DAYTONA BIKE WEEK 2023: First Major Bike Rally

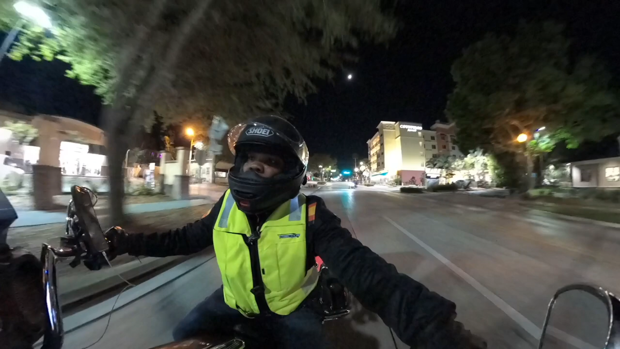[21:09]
It was so dark. It was just crazy.
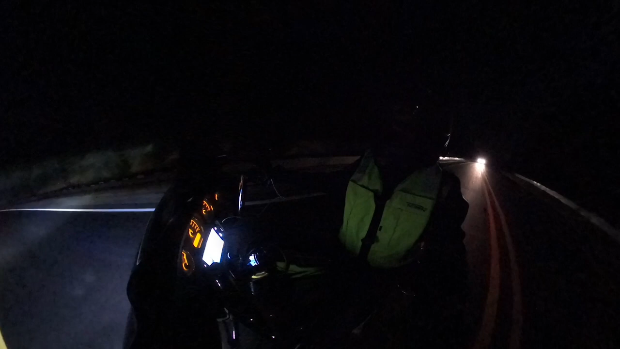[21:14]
I ended up having to have hubby get in the front to lead because I couldn't even see.